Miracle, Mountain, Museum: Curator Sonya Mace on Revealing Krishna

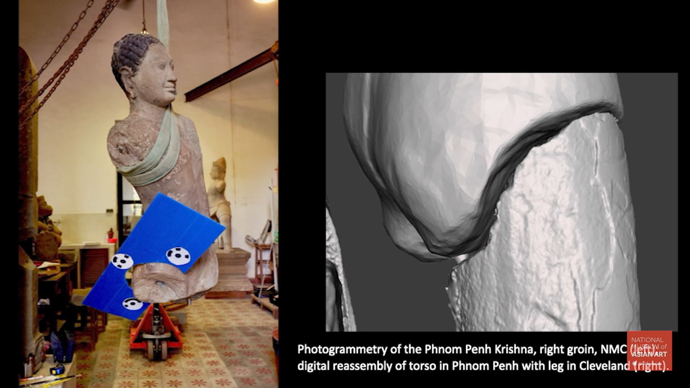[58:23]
They never expected it would ever need to come apart. We were able to get scans and photogrammetry of the underside of the Phnom Penh Krishna in Cambodia and